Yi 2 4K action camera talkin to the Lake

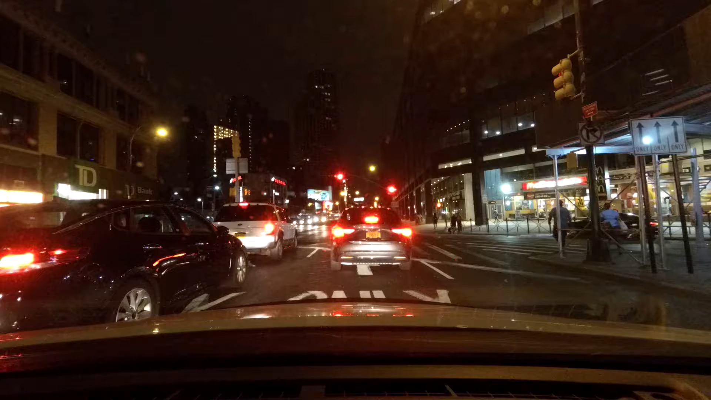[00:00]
I have shot some photos with time-lapse half a second intervals and I wanted to look into the app to see if the shutter was there and I don't think it's there for the time-lapse photo video but here's a prime example I have a street lamp that's a condescent right above head and it's pretty well lit in a perspective way that the GoPro